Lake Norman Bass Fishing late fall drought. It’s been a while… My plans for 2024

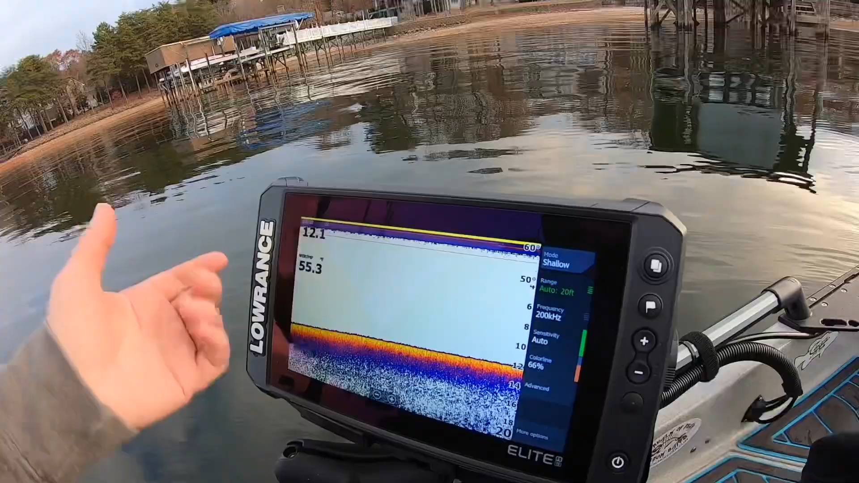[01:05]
Water temperature's 55 degrees. Like I said, the water's really low.